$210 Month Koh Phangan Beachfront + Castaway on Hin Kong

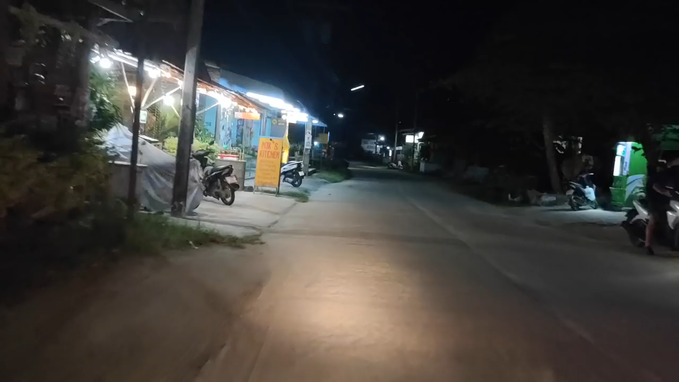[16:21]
Coming home past the night market. It looks busy too, doesn't it?